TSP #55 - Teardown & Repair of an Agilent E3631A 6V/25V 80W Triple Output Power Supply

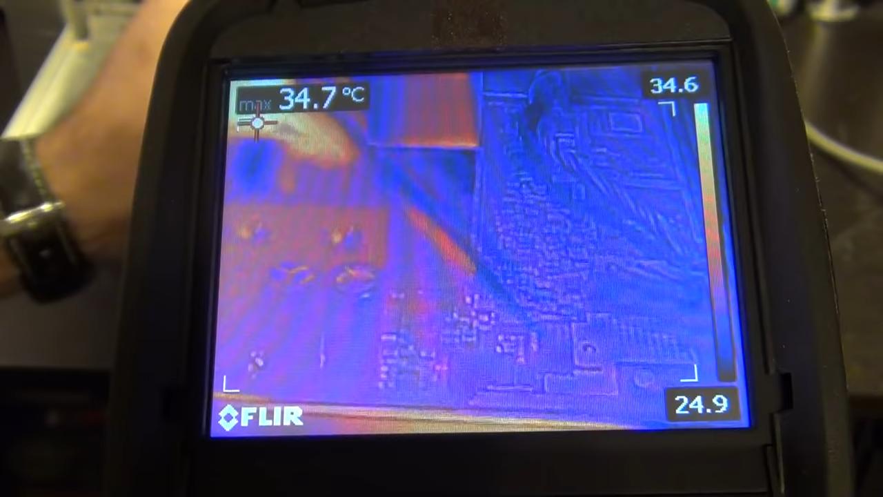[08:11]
On screen: max 34.7°C
so here's our heat sink you can see I've put the thermal camera in MSX mode so there's a blending of visual and infrared information and you can see the outline of the heat sink I've tried to focus this as well as I can so that we can see it I've also set the camera to a high temperature range so you can measure all the way up to 650 degrees Celsius because I suspect that
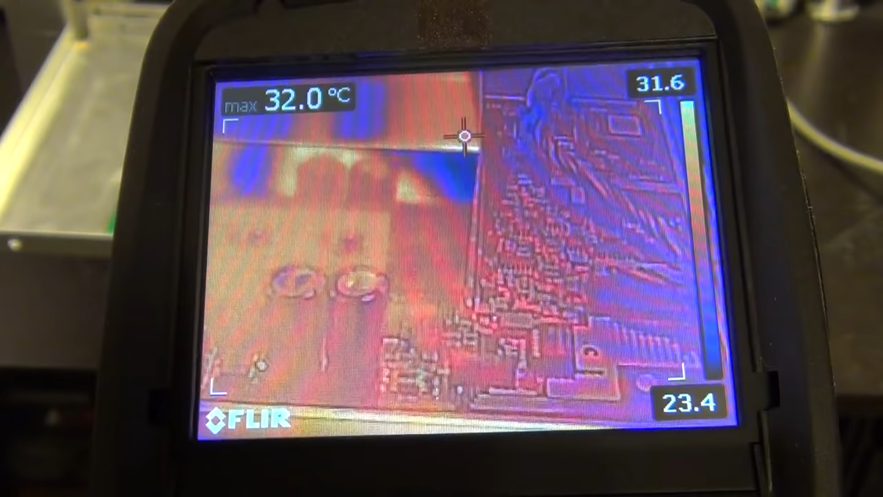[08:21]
On screen: max 32.0°C
those components are getting much hotter than a hundred degrees Celsius by the the how hot they felt when I first touched it so let's go ahead and power this on and see what we see here we go oh
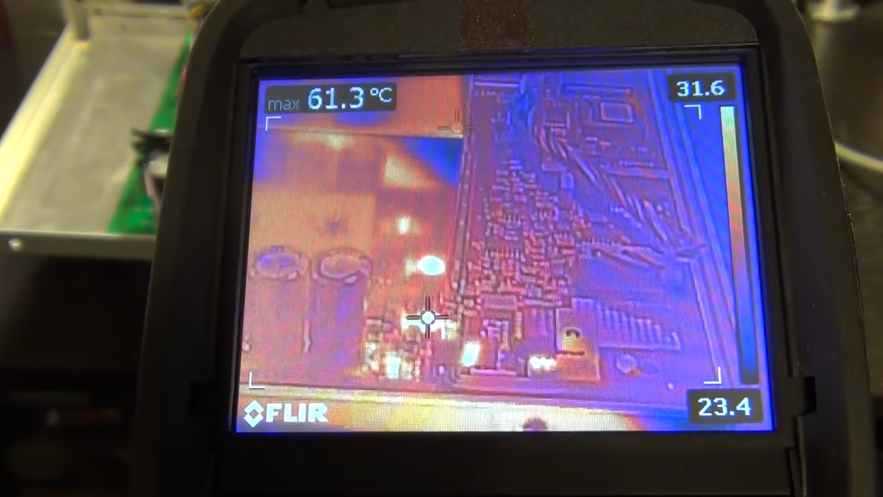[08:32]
On screen: max 61.3°C
look at that there we go oh my god
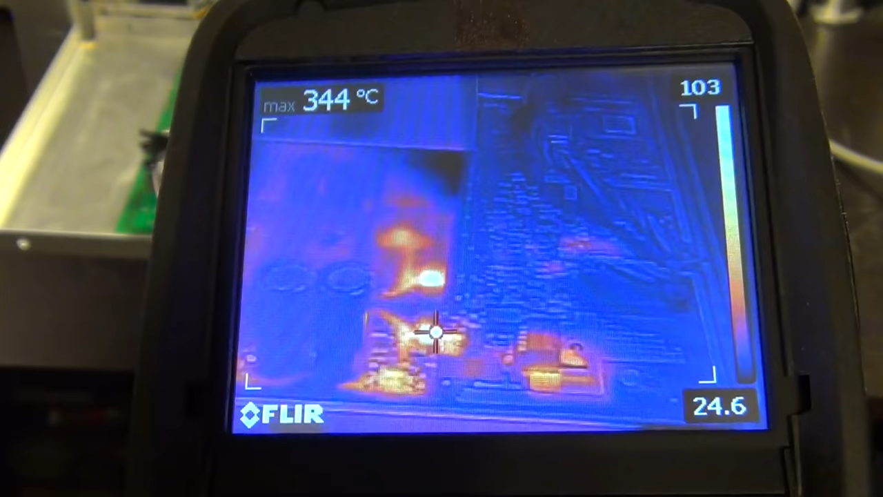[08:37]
On screen: max 344°C
360 degrees Celsius you have got oh
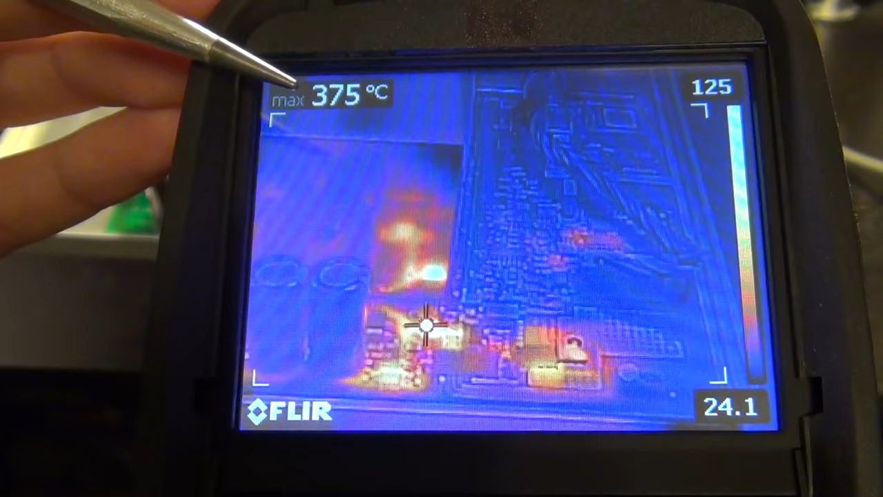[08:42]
On screen: max 375°C
my god you gotta be kidding me so this is actually above now that the solder surely is molten at the junction but this temperature is not sustainable it has to come
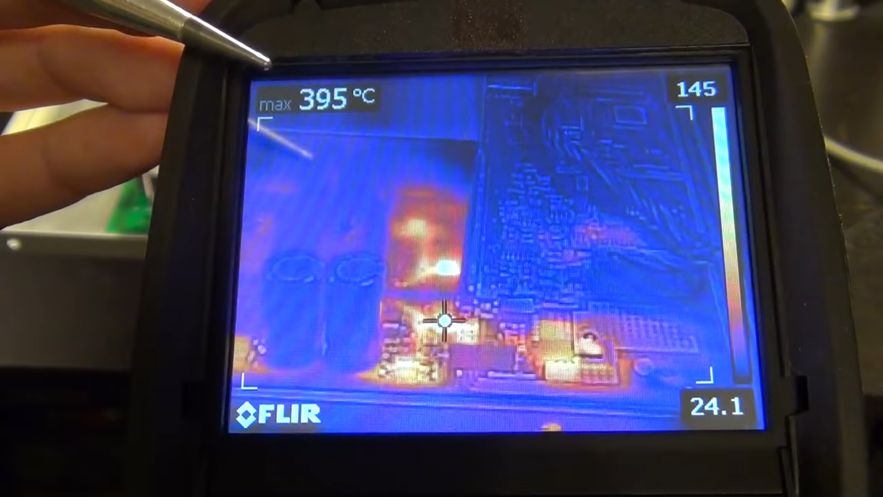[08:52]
On screen: max 395°C
down at some point because it's I don't understand how this is surviving at this temperature
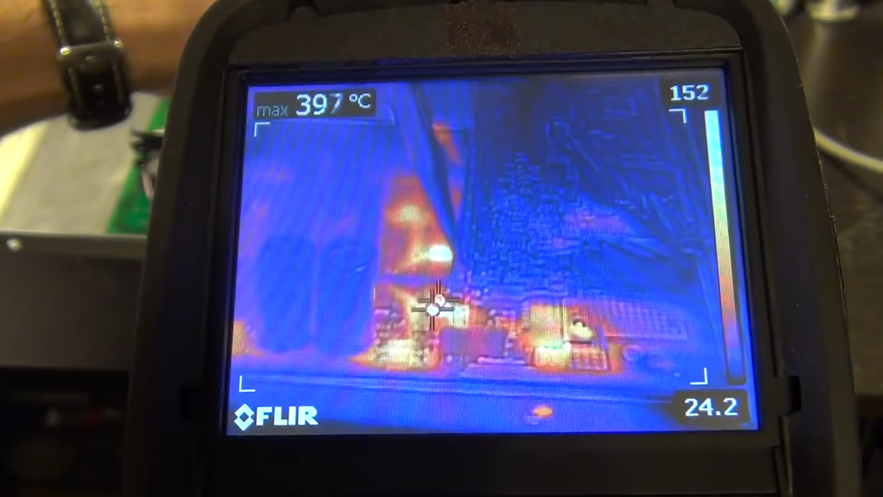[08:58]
anyhow so there's two things that are heating up so here's our regulator the IC wow
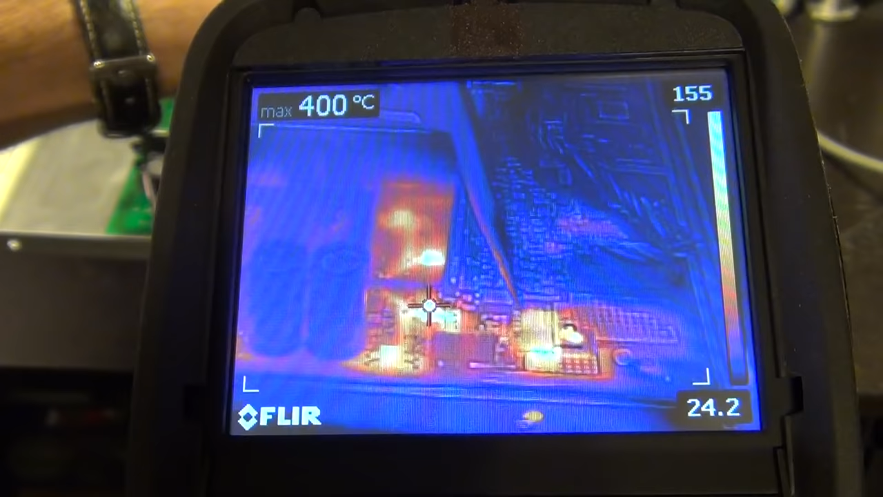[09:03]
On screen: max 400°C
400 here's the IC there that you can clearly see that it's causing there you go see the temperatures dropping
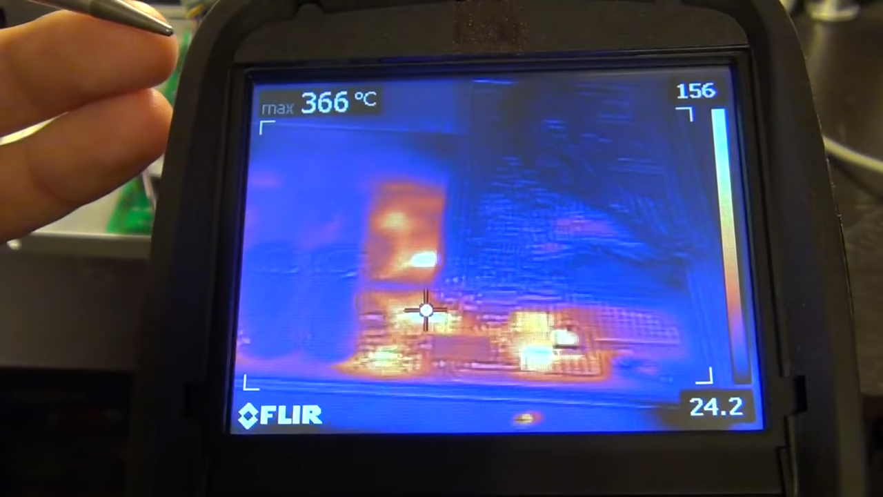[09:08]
On screen: max 366°C
there you go I knew it wasn't sustainable so something is kicked in and as now going backwards
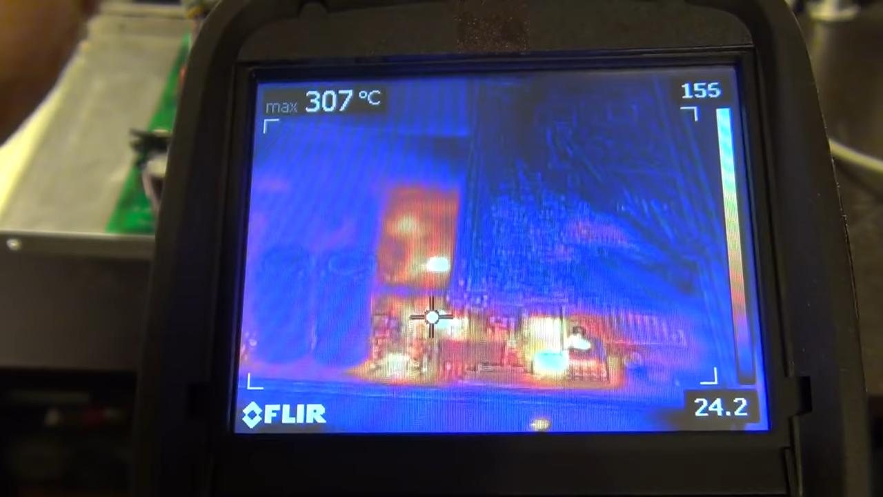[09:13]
On screen: max 307°C
all right so the temperature of the if I block my just block the heat from one finger
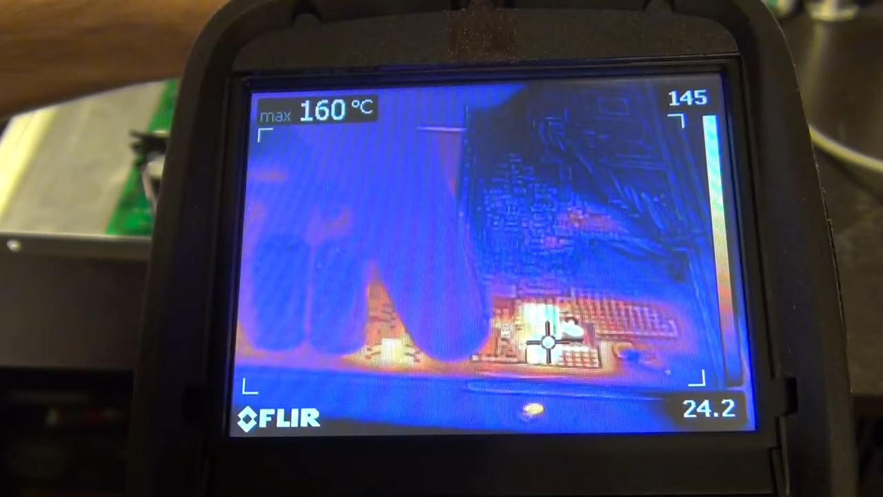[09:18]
On screen: max 160°C
you can see that the heat sink is sitting at 160 degrees Celsius there's another component sitting now at 270
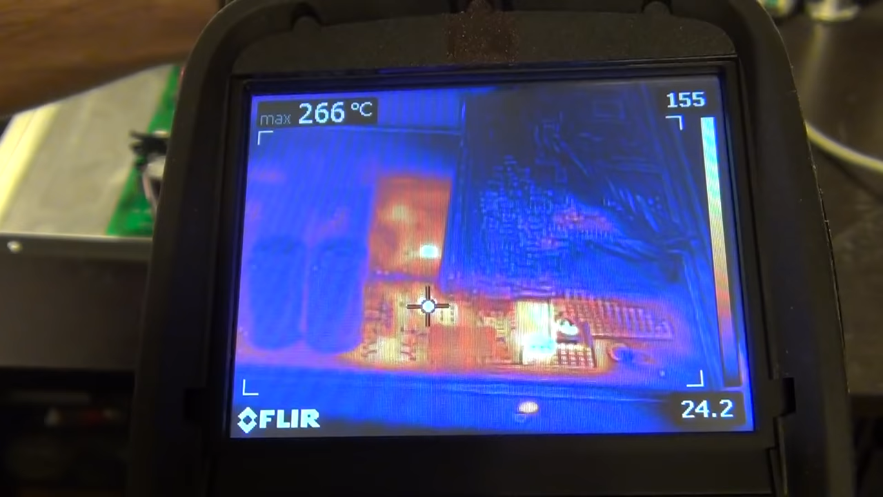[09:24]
On screen: max 266°C
you went all the way up to 400 at the beginning and this looks to me like a diode so we're going to go ahead and take a look at what this component and this component are in the schematic at the same time
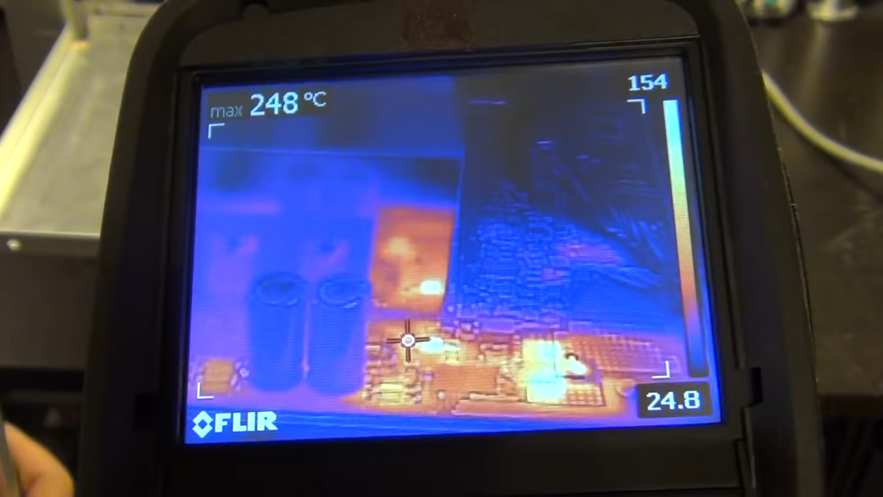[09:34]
On screen: max 248°C
I can go ahead and look at a couple of other things on the board but these are basically the components
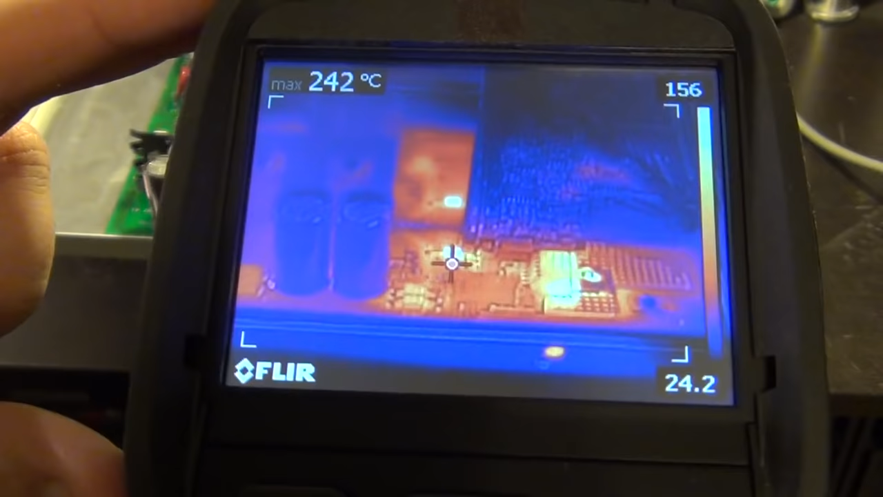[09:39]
On screen: max 242°C
that are just incredibly incredibly hot so there's something going on and this is
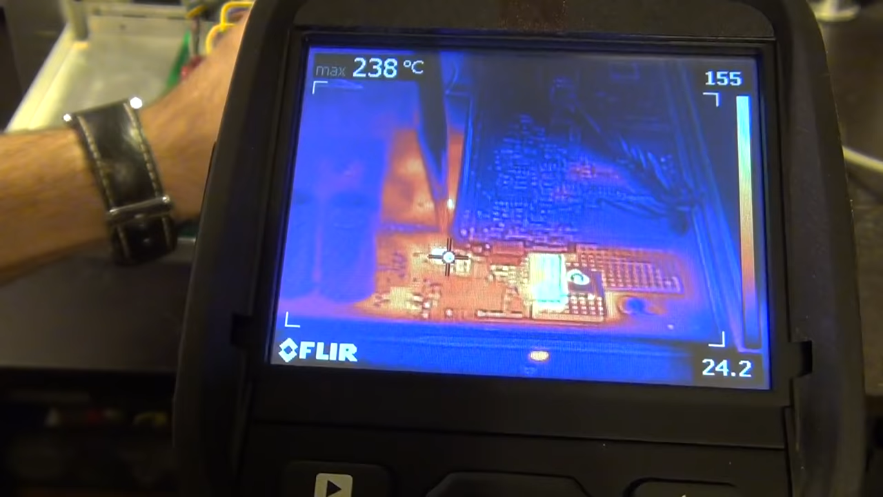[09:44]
On screen: max 238°C
a this is a good starting point for us to start to take a look in and figure it out from the schematic so here's a zener diode I believe that's getting really really hot and here is a voltage regulator
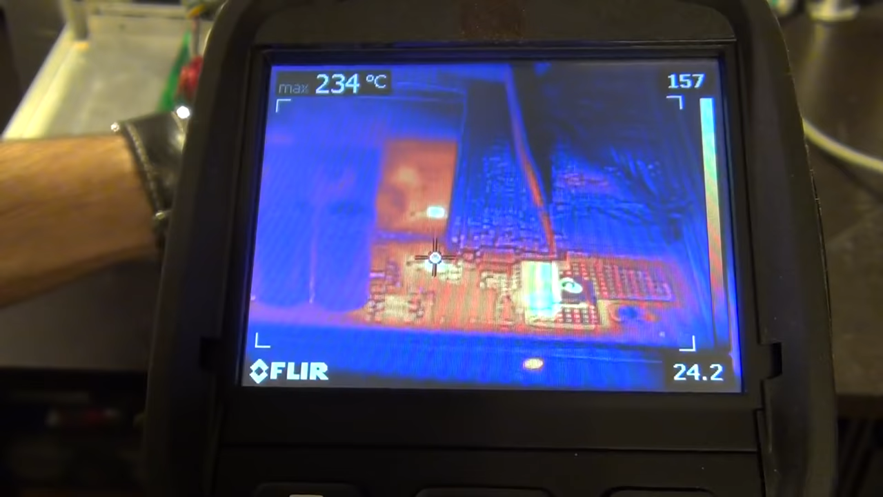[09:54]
On screen: max 234°C
that's getting really really hot so let's go ahead and take a look at the schematic there's another component that I want to show you that I'm measuring right now and you can see temperature is steadily dropping and I wonder if this is one of the reasons why the whole thing is slows down after
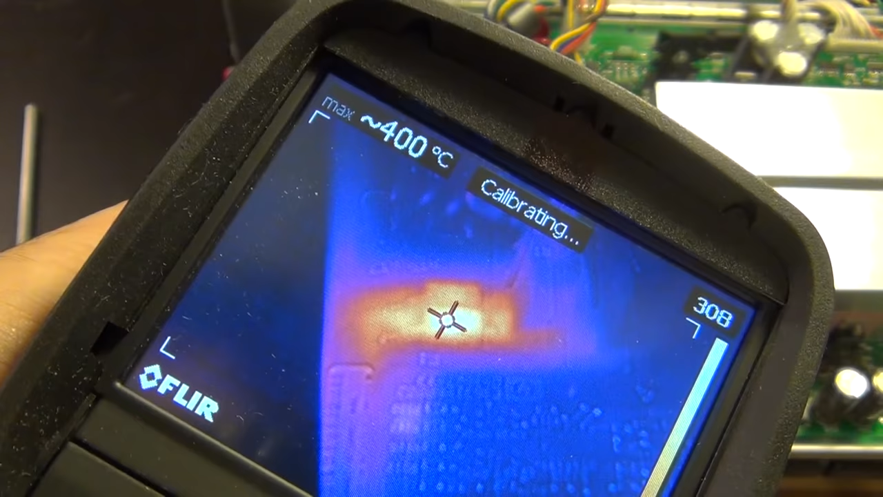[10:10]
some time and cools down a little bit and I'm going to talk about this you can see right now sitting at 400 degrees Celsius so if I go ahead and remove the camera and we can focus onto the component and I can show you what that is